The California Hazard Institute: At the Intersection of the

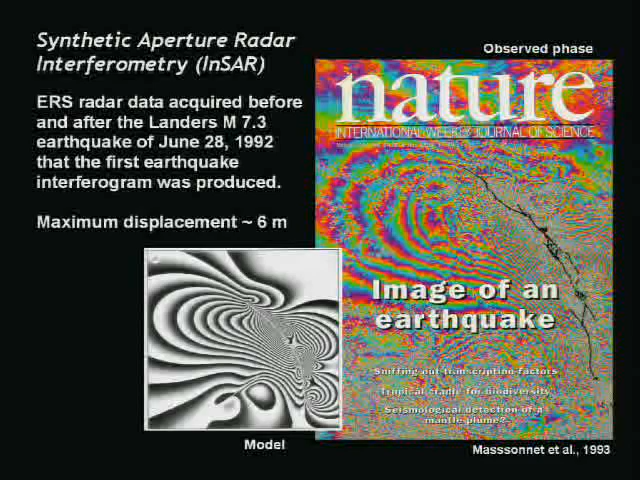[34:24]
Satellites go over regions of the Earth. This was the ERS-1 satellite at the time, the Earth Resource Satellite 1. And it shines radar waves down at the at the Earth's surface, and there's a very large antenna. It's about 100 meters long, and the antenna can actually synthetically reconstruct an even larger or simulate a larger antenna. And so what you get is, if you pass over this region frequently enough,
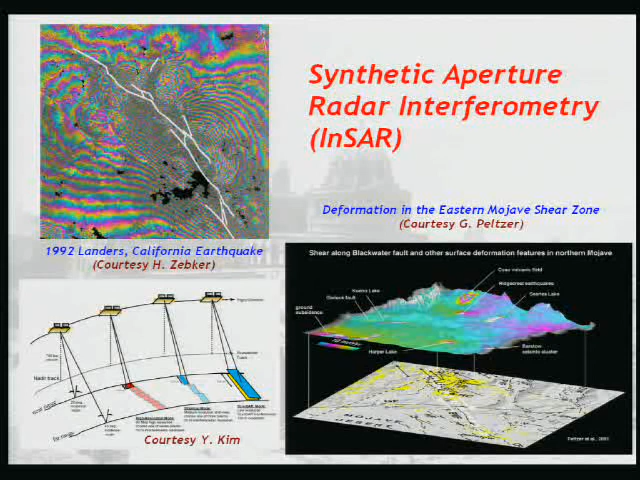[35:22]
So if you count in from the edge of the image in, you can actually add up for each one of these fringes. It's 5.7 centimeters is one, that's the radar wavelength, so that's one fringe cycle. So if you count up the number of these things and multiply by 5.7, you can get the deformation along the line of sight to the spacecraft that occurred at the time of the earthquake. You can actually see down here another bit of another earthquake that occurred, fairly small, and there were some other aspects of some other earthquakes like this that were not realized at the time, but were only seen later in these InSAR images.